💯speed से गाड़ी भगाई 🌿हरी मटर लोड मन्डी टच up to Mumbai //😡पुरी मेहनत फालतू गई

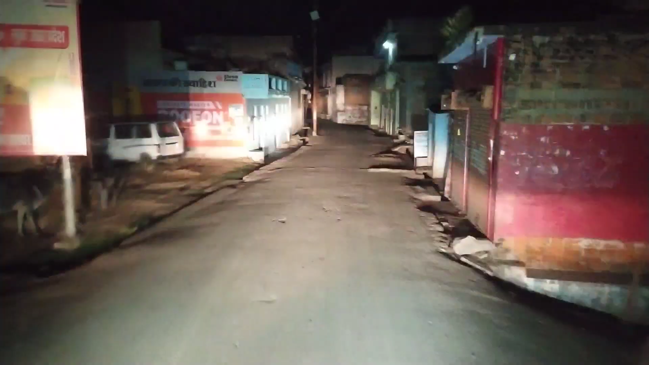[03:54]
भी छोटे-छोटे रास्तों से गाड़ी और है पीछे अपने तो सम्सिंग सम्सिंग भई 35-40 किलोमेटर अपने को एसे रास्ते से चलना पड़ेगा तो फिर आ जाएंगे आगे पुंच करके कोई गाम आएगा जहासी से पेले वहाँ पे निकलेंगे भई तो दोस्तो रोड पे मेन आईवे पे हम लोग आ गए थे अभी
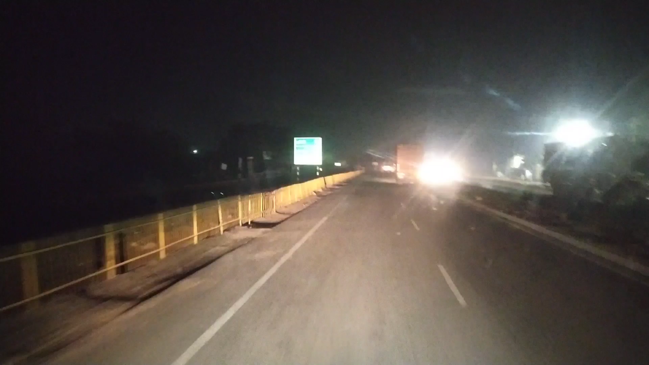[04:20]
फिलाल में हम पहुच चुके भई जहासी देख सकते हो यह लिखा है जहासी सीधा और यहाँ से हमें राइट टर्नल लेना होगा जो है कि सिवपुरी साइड में मुड़ेगा
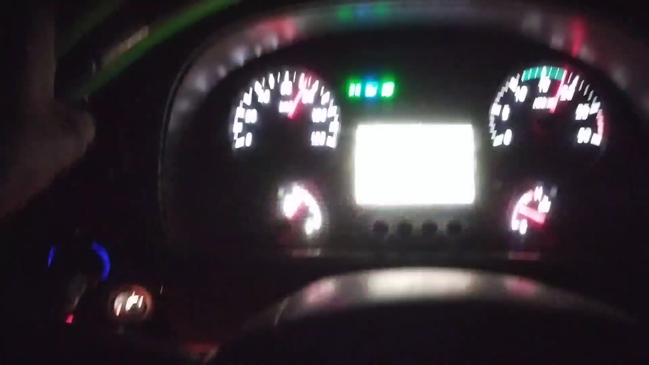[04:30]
भाई साब देखो 14 चक्का 16
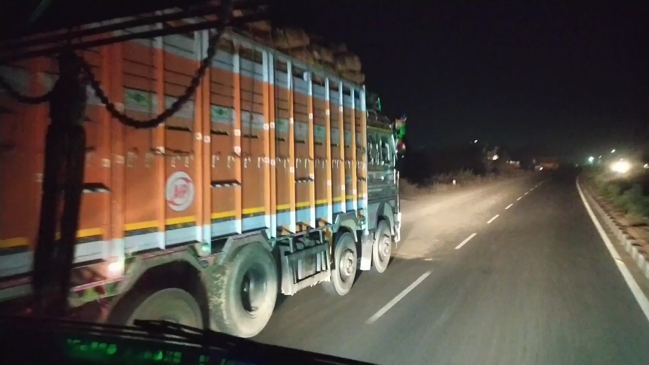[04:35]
चक्का गारी है भई मंडी का माल बर लिया है भाई ने भी मटर देखो भई इसपिड देखो
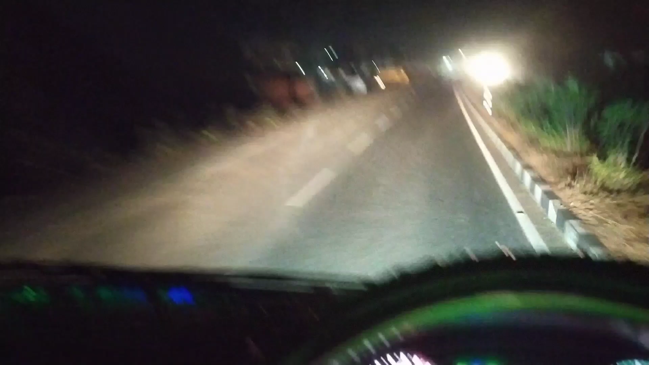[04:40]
27, 80, 80 चला रहे है वो भी भाई चला रहा खुब खीच के यार मंडी की कारी होती है तो खीच के चलाना पड़ता है नहीं तो फिर मंडी का माल लेट अगर होगा तो आपका बारा बिल्कुल ना मिलेगा भाई तो इसलिए खीच के रखना पड़ता है